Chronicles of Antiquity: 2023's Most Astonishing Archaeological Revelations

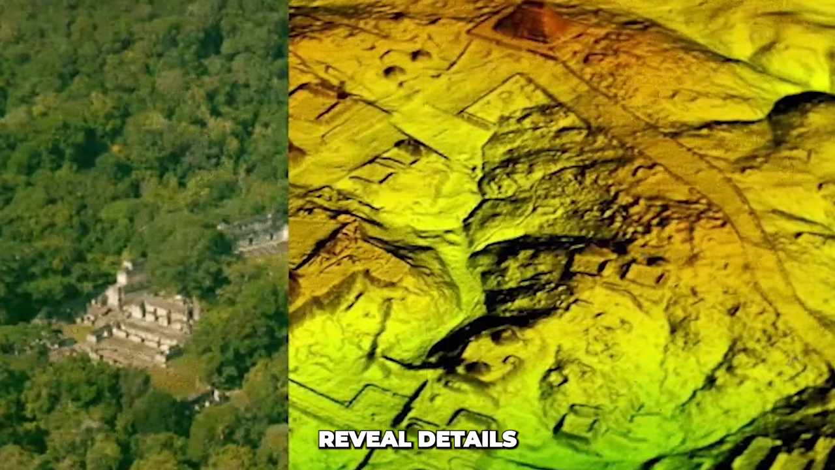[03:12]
This can reveal details that would normally be hidden by trees and other obstacles,